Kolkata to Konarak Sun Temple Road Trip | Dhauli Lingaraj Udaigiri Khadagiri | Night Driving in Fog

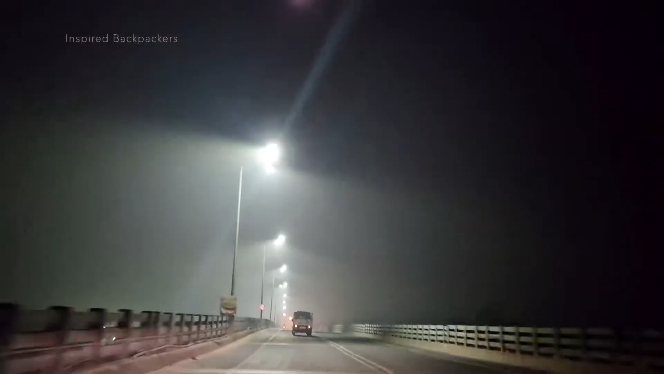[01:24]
Together with Udaygiri Khandagiri, Lingaraj Temple and Dhawli Shanti Stupa, we put on some good music to restrain our sleep. Car road trips actually at night, it's different.
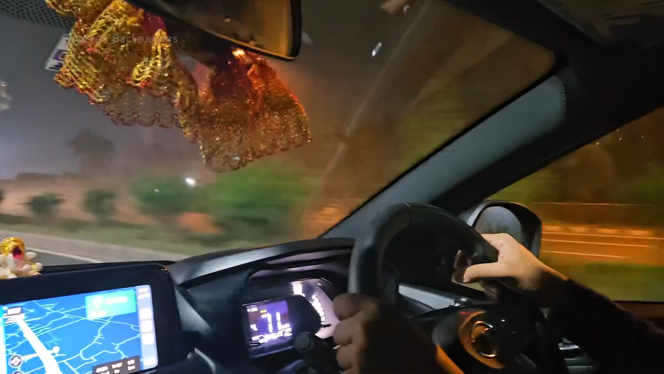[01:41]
Roads are deserted hence driving becomes easier, miles are rolling away effortlessly.
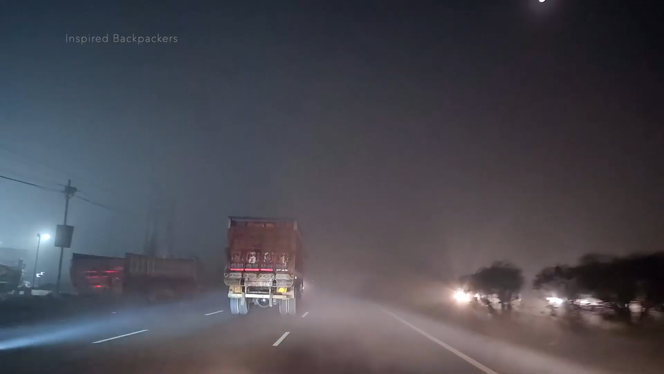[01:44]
After crossing Dhulaga toll plaza, the road is smoother with no traffic. Car is rolling on almost 100 km per hour. The rising moon along with good music makes me feel like I am flying.
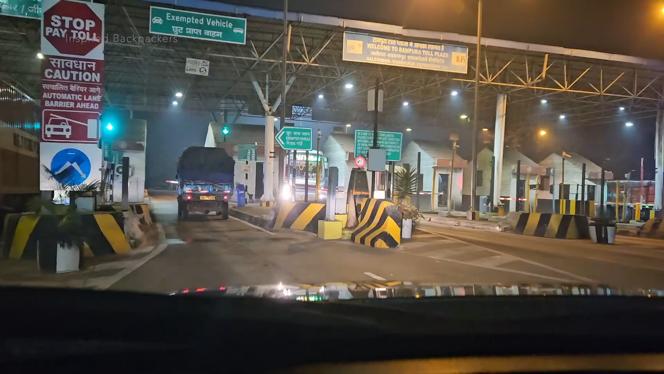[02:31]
This episode ran till Shona Kania near West Bengal Odisha border.
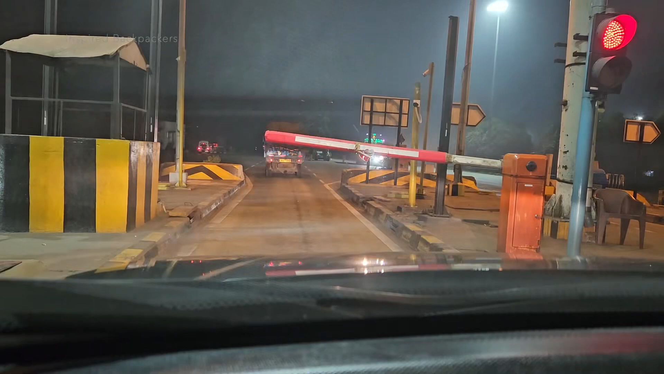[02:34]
After almost three and half hours drive, we covered 195 km and now we are crossing the West Bengal Odisha border.
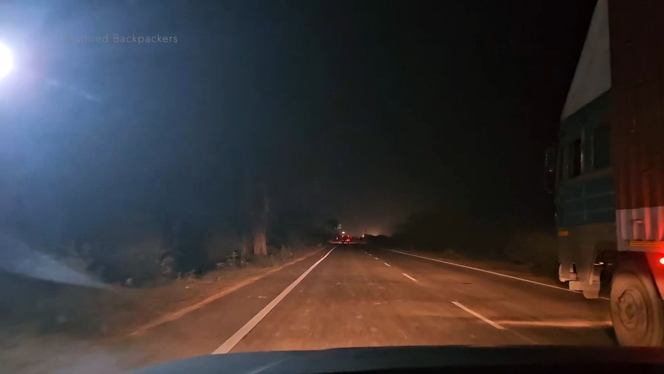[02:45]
Here onwards the visibility develops and again we catch up our smooth drive.